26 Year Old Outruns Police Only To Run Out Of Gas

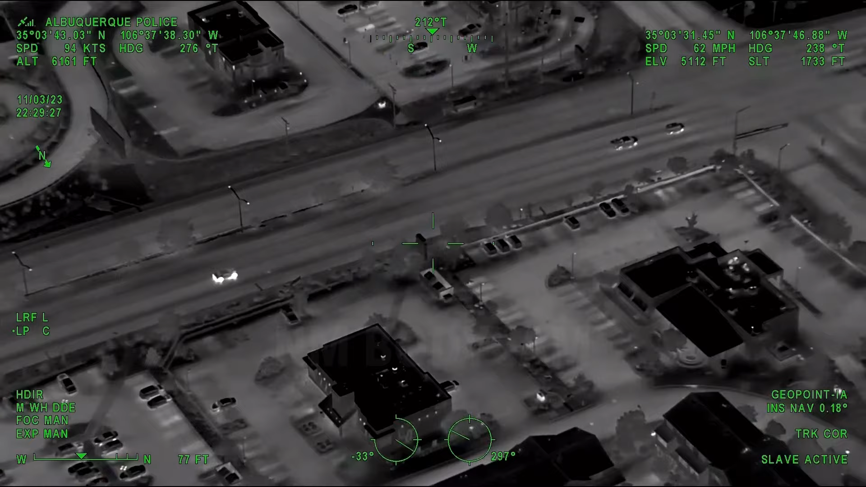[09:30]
Good, just passing. I'm okay. Do you want me to slow down and get off one of them, or are we just looks like we're gonna pass them? Through University, still continuing westbound at Gibson. He's got like just those parking lights on, so we just have the oranges up front, no tail lights.
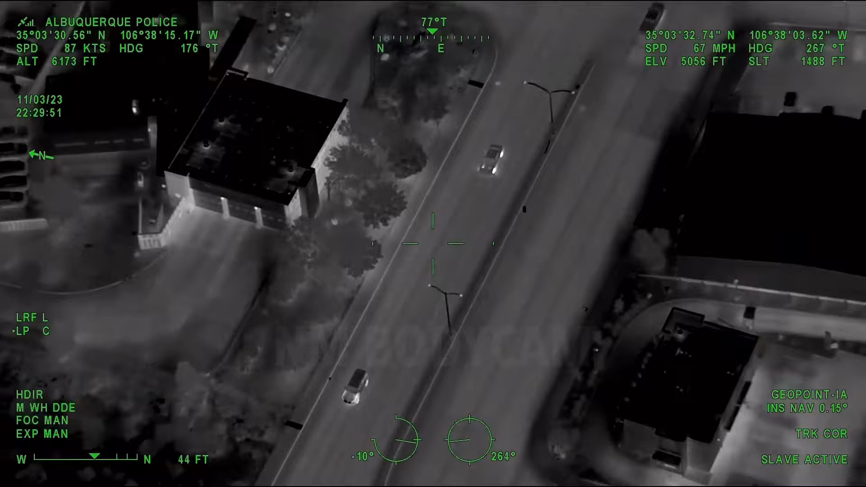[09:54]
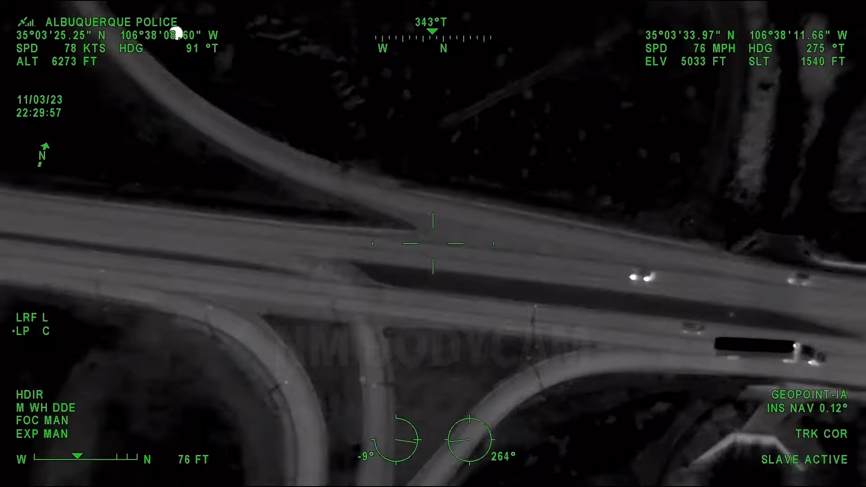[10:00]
If you're talking about getting off at the like the first exit north, I'm guessing I'm good with that.
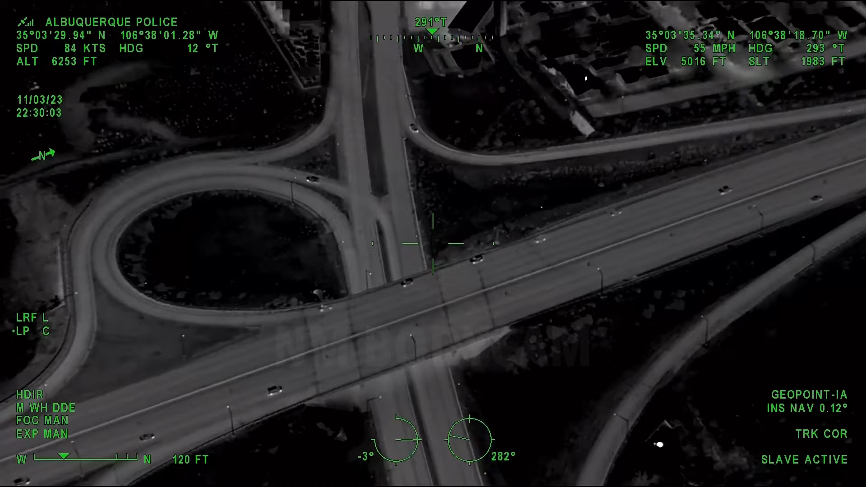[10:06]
I think I know what you're thinking. Just went under 25, continuing westbound Gibson towards Broadway.
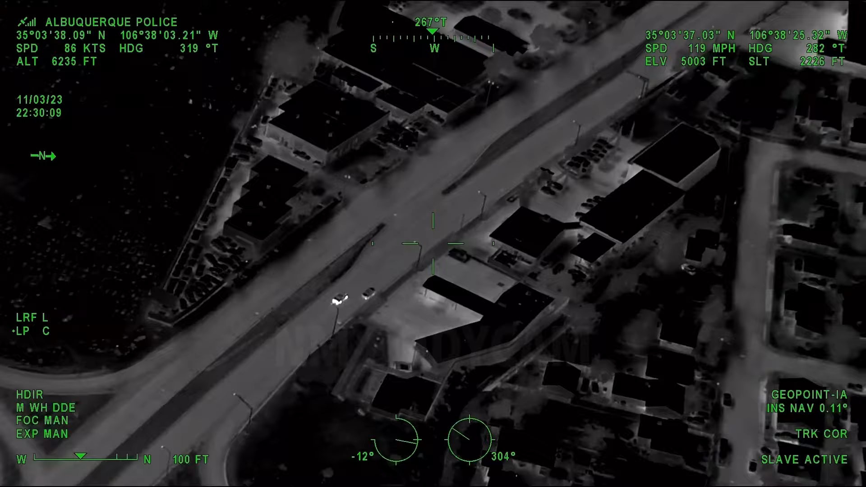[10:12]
Okay.
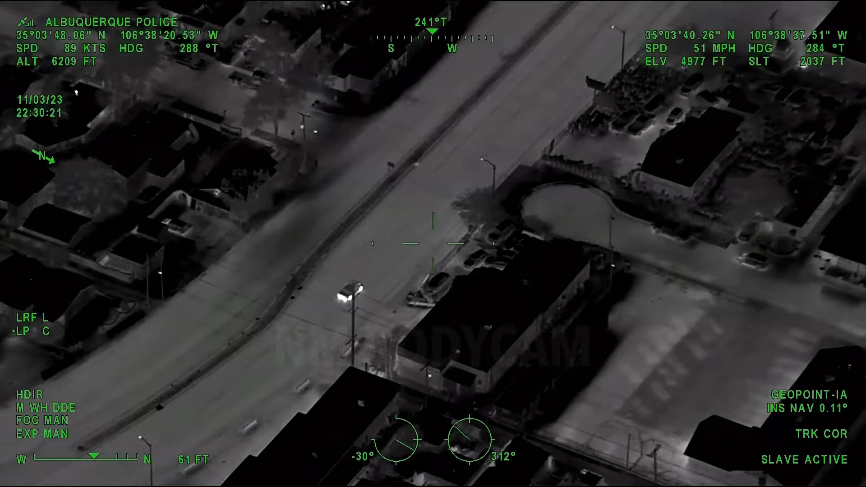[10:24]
northbound turn onto Broadway from Gibson, northbound. You're doing off at ACC right now, so I'm going to head west.
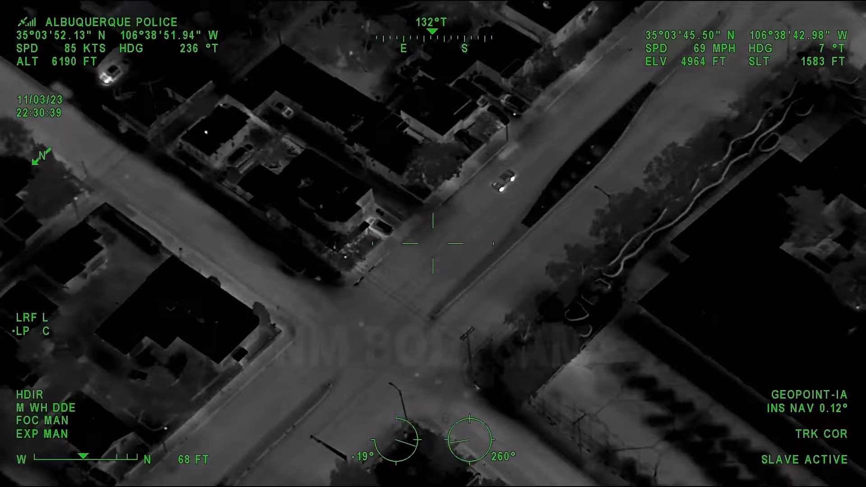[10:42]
Northbound through Catherine, about...
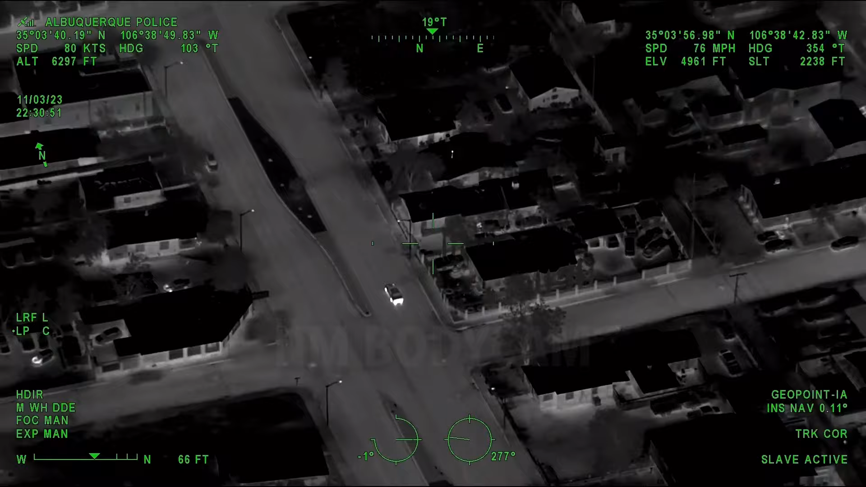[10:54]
I couldn't get the speed right there.
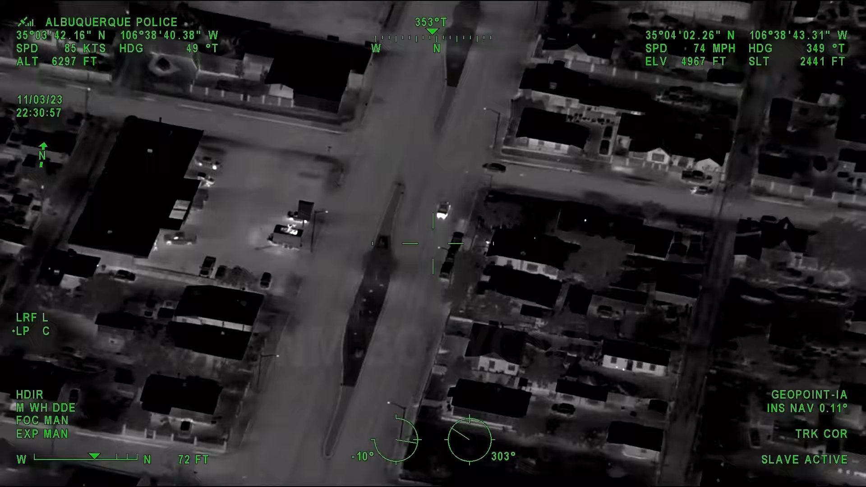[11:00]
Through Dan, still northbound. It's going to get a fresh green at Bridge. Slowing down though, looks like he's going to take an eastbound turn ACC.
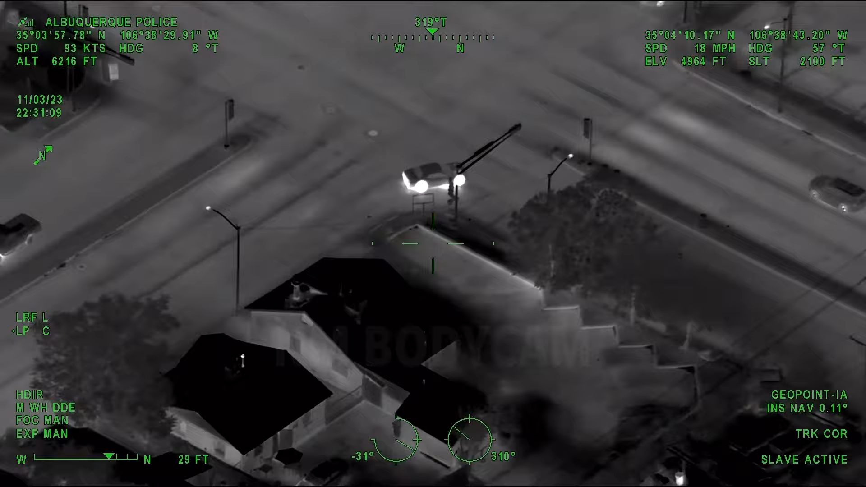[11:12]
And let's try to get some spikes on if we can.
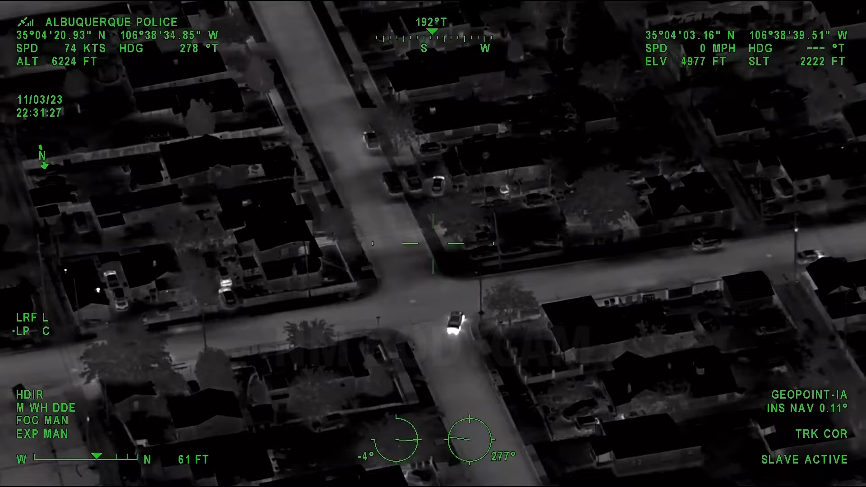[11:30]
He's going to make his way back to Broadway. ACC would be a good spot for spikes. Broadway again. Yep, making a northbound turn on Broadway back towards ACC.
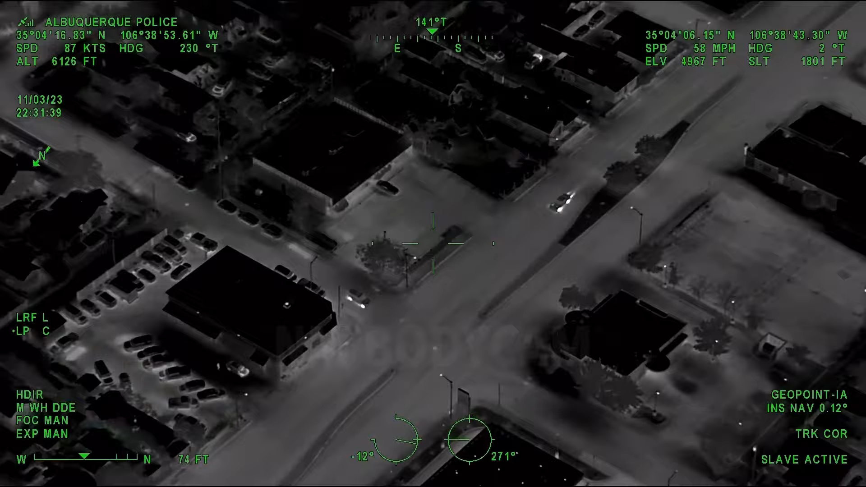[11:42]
Trumbull. Coming up to a red and slowing down to make that eastbound ACC turn once more.
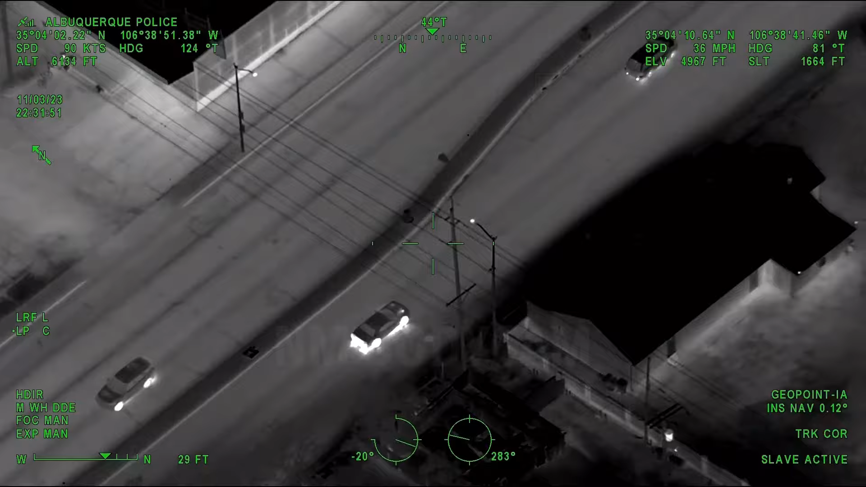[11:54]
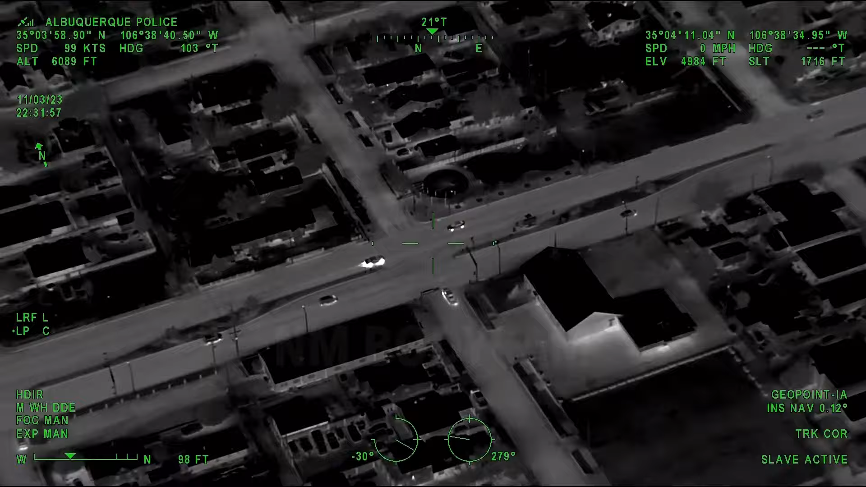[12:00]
I think if we just tried spikes there, he went wrong way ACC, 48 guys, he's going eastbound in the westbound lane, just reverted back.
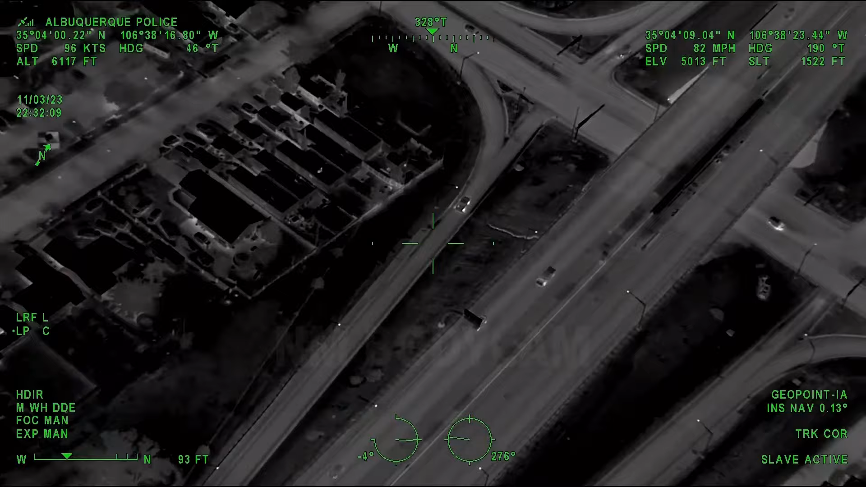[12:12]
Hopping onto the freeway from ACC to go south on I-25.
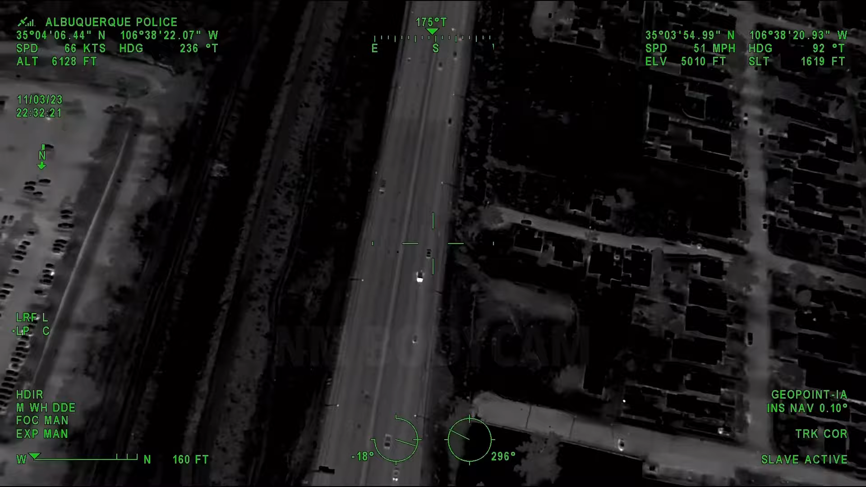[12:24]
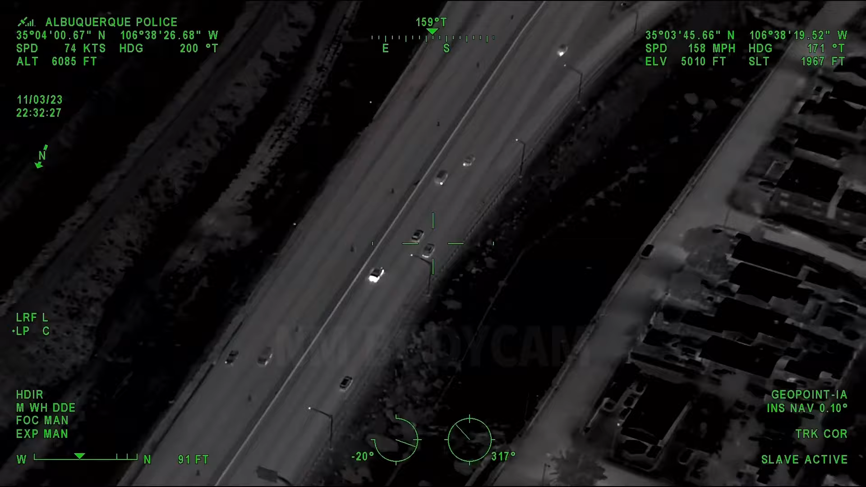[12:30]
In the number one lane, slowed way down, gonna get off.
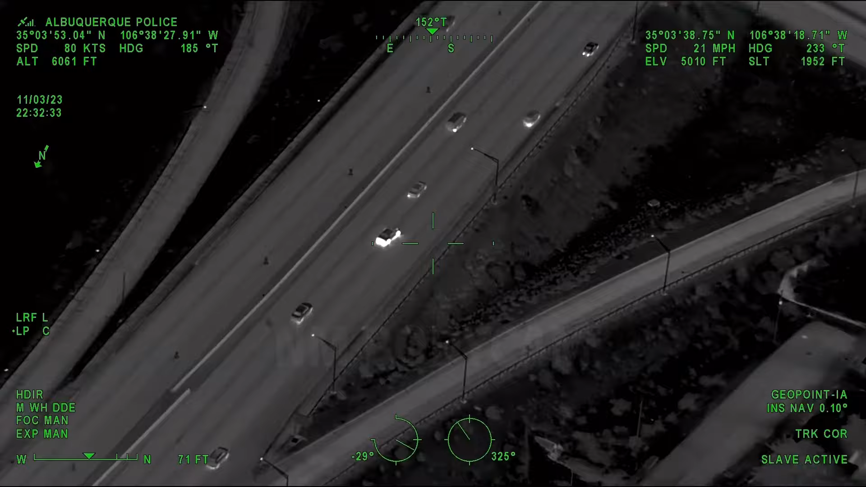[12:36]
He's gonna get off on Gibson, probably.
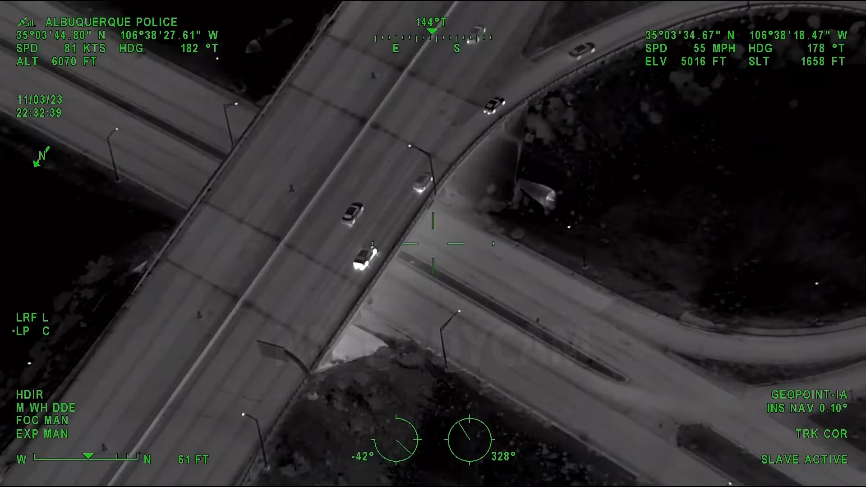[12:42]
Gibson University, Gibson Broadway, if you guys can get there, he's gonna take that Gibson exit.